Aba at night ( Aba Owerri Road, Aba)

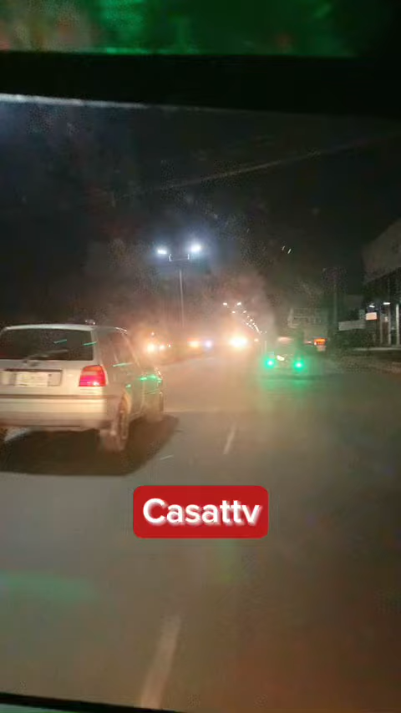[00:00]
for those who are joining us tonight we are in a tour of the city of abba and this is abo way road so this back lab video is to show you really how abo how abo way road and how abba looks like especially at night because many people would be wondering how does this abba look like at night so in this back lab video we started from mcc junction
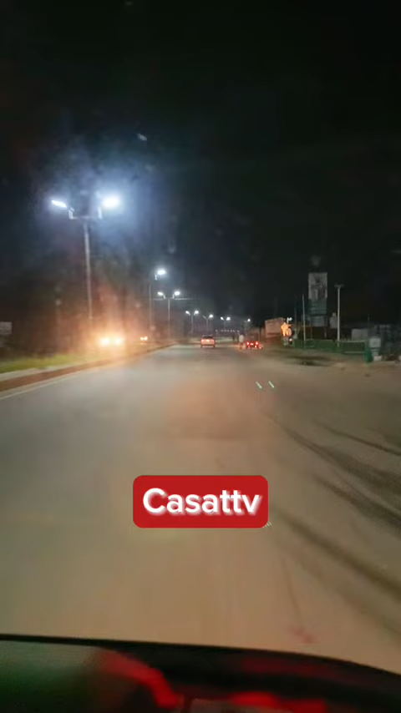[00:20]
and uh we are touring down to reach embra junction and for those who know about very where they've been some of people you wonder where is this where are we heading to okay we are heading to the popular area that you and i know is very very well we are heading to living world this is not living world as we are getting to living world um area where you have them the living one magnet school and
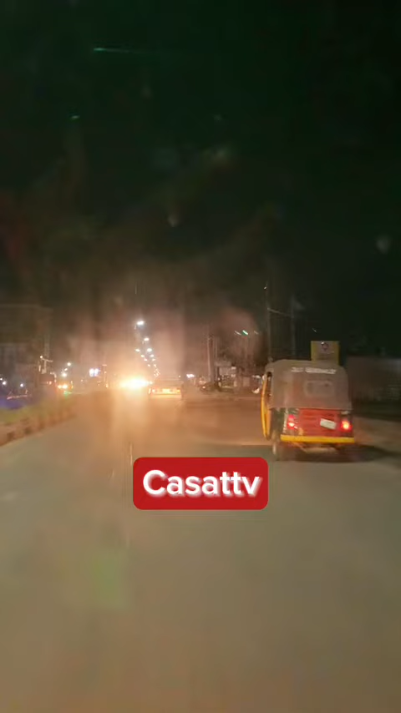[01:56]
a popular rosie city hotel the junction and we are heading to a maclet junction from maclet junction the next place we are going to head to is the brass junction
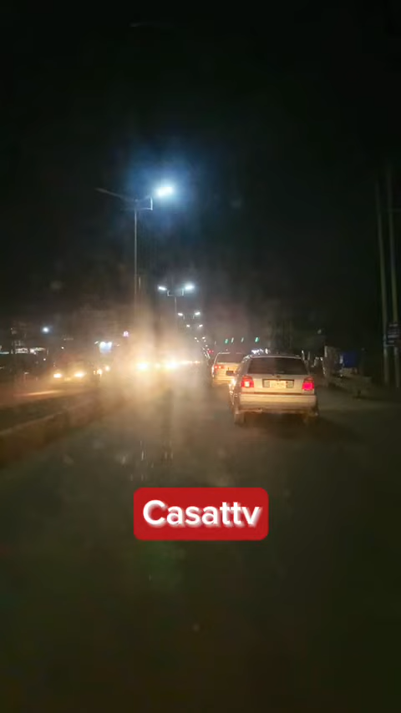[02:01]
and that is the point where the the video will end and that is to share the day category at abo is really beautiful abo is lovely and about night
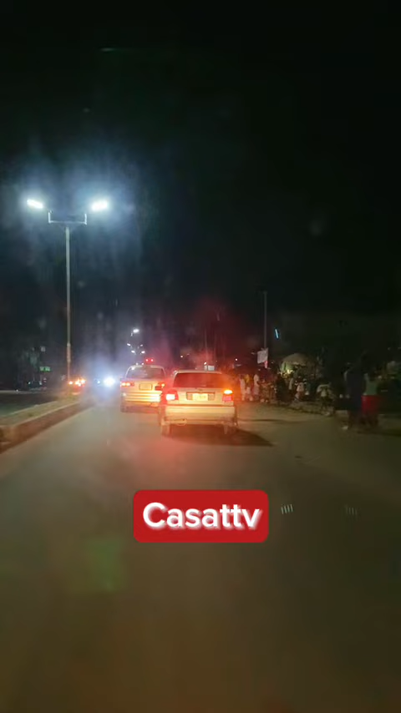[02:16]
this black lab place it is very wonderful even those who are aware are really enjoying this black last city because of the current uh beautification that is along the street and every corner of the state please make sure you watch this video to the end and drop a comment this is not a
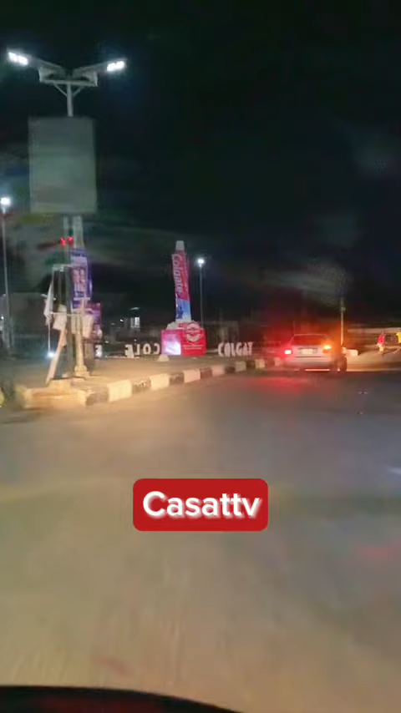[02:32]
popular browser this is not a popular brother so this is where we stopped and this is where